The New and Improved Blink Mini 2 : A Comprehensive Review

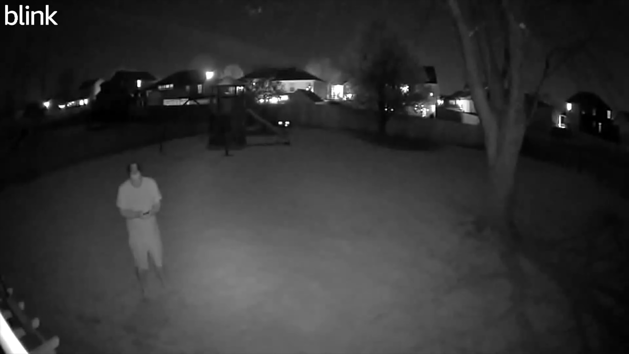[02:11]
It has two-way audio and the operating temps are between 20 degrees Celsius and 45 degrees Celsius. It also has Alexa support, just like the first one. Now, you can get 30 days of unlimited cloud recordings as a free trial.